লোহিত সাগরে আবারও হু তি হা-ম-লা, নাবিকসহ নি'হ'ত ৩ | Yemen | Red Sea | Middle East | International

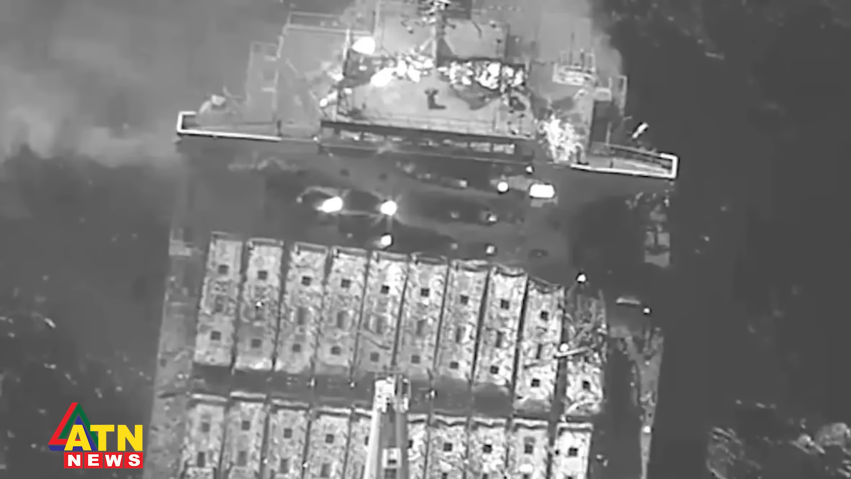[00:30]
ফিলিস্তেন ইজ্রাইল জধে লহিতো শাগরে হাম্লা চালি আরশে হুতিরা সাসস্র গোষ্থি হুতি দের খেপনাস্র হাম্লাই তিন জন নিহতো হোয়ছেন বুধবার এই হাম্লার ঘটন গোটেছে